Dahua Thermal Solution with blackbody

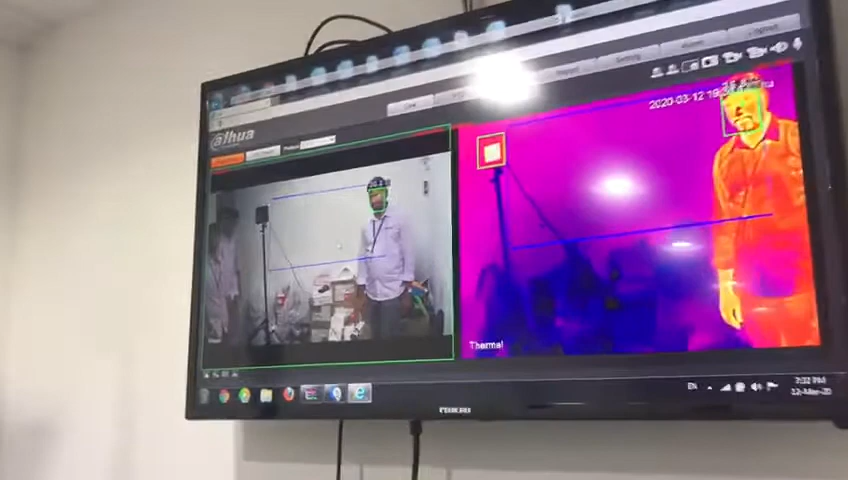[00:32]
Actually we can use it with our NVR or our software together. Now we are just testing, use the website for the camera.
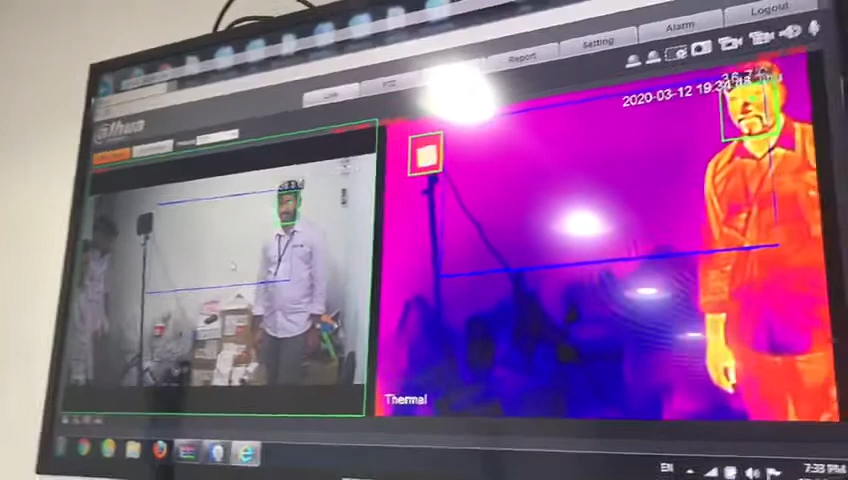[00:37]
You can see, we can see two nests, one is visible, one is the thermal nests.
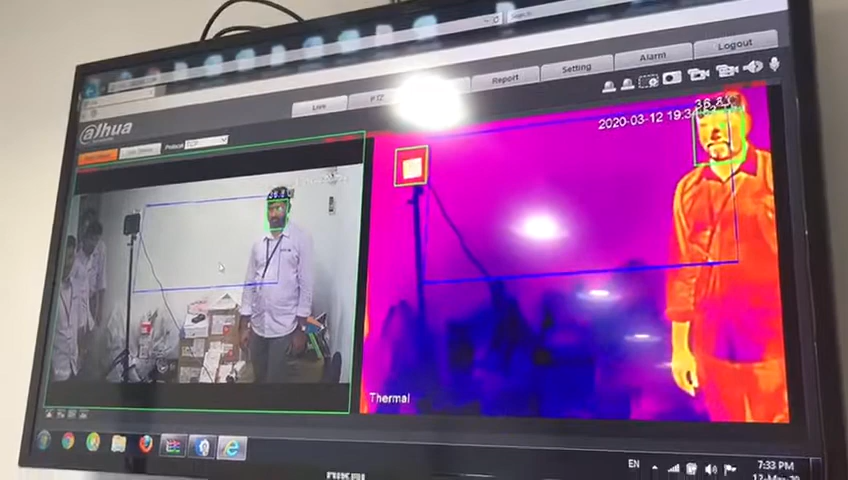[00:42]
So we can see after people come,
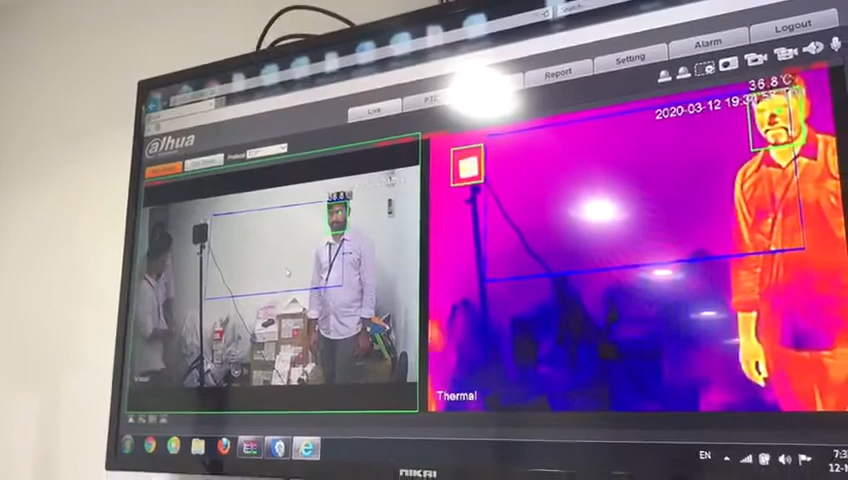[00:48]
it will detect the temperature, come more, even the multi people come again.
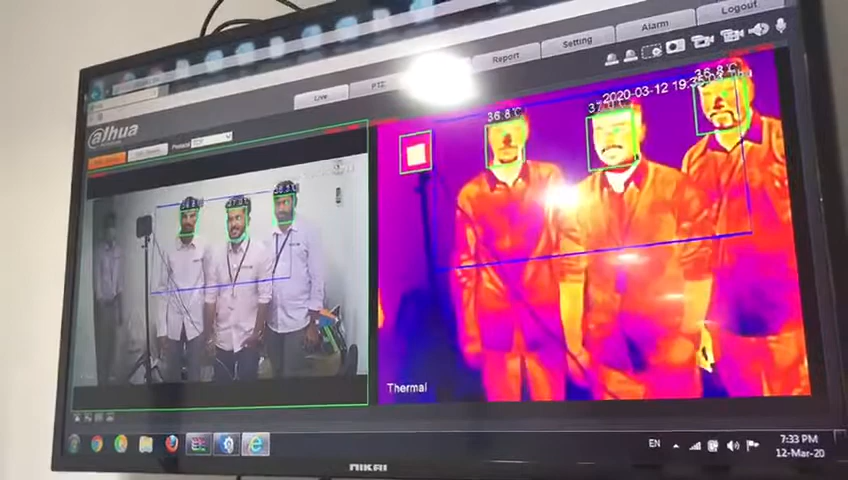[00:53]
This is used for inside room.
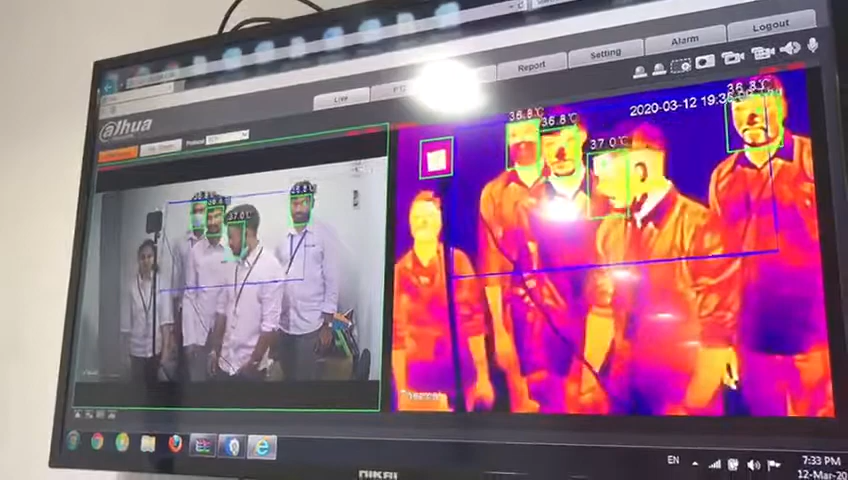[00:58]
So we can use it for airport, hotel, shopping mall, something like this.
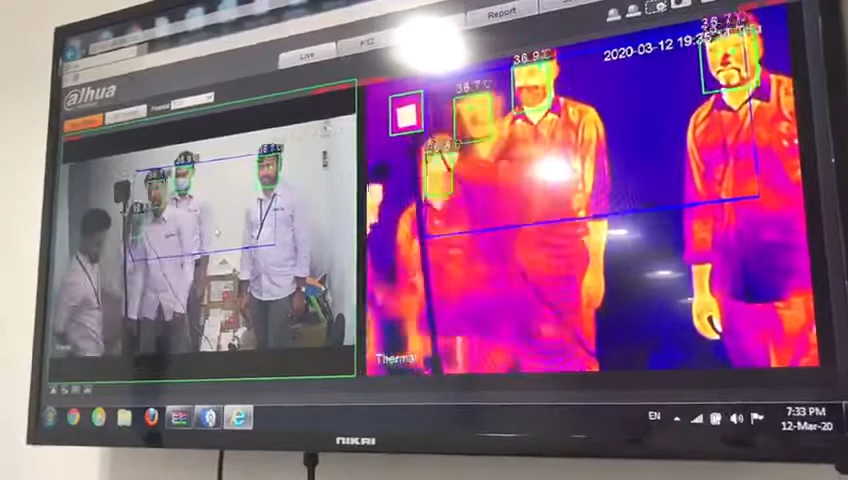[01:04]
And also actually in the center side, we have the like, we are drawing some error to detect it.
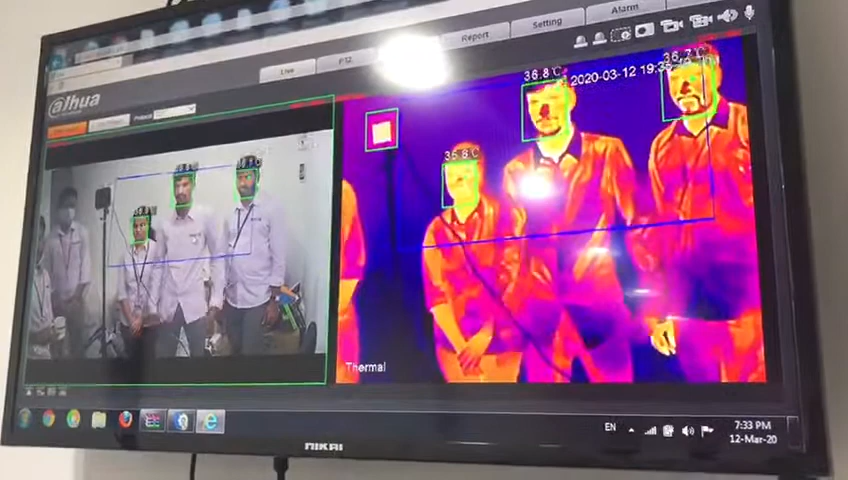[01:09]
And also we have guidelines. Also we have some alarm function. If we have high temperature, it will change the alarm.
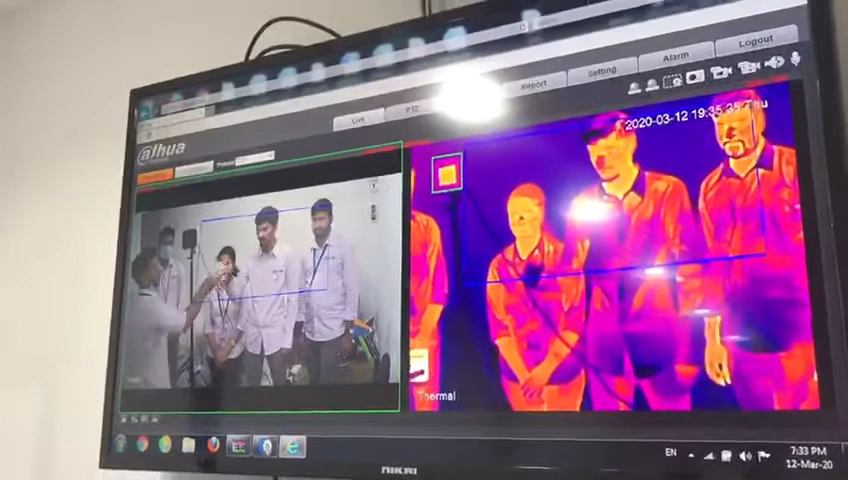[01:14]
And also the camera and flash noise.